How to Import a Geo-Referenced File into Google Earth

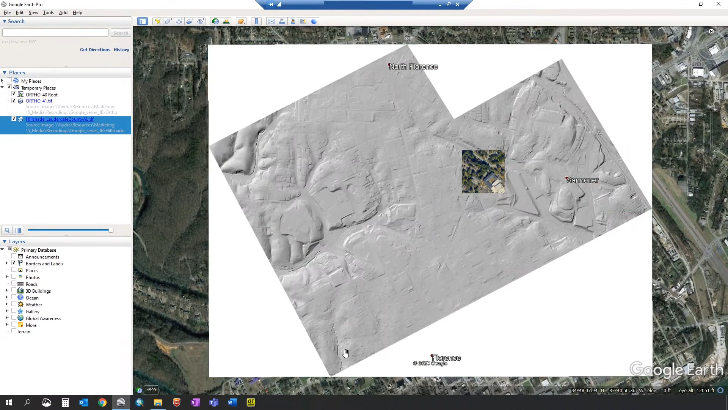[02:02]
And as you can see, this hillshade bare earth raster is displayed in Google Earth. We'll turn off our other ortho images.
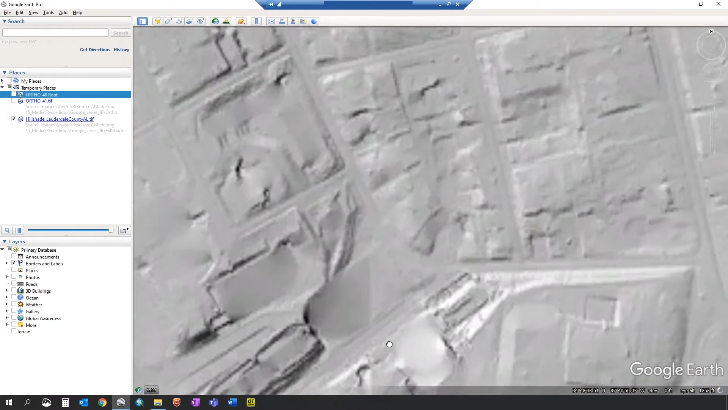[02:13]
And you can see a low resolution hillshade has now been imported. To change the transparency of this hillshade,
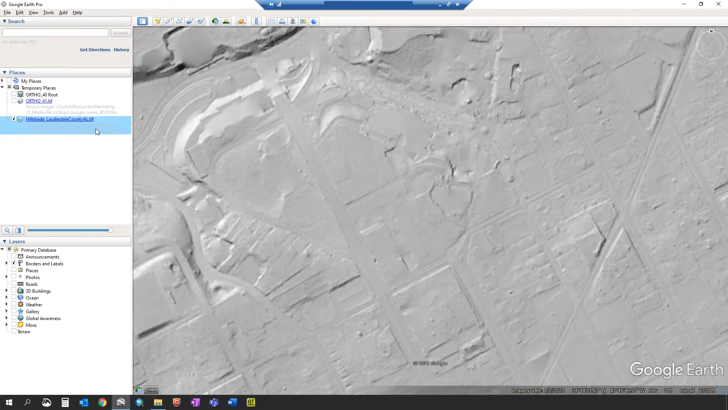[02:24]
select the file under temporary places, come down to this bar, and drag it left. This will show the basemap imagery underneath the hillshade.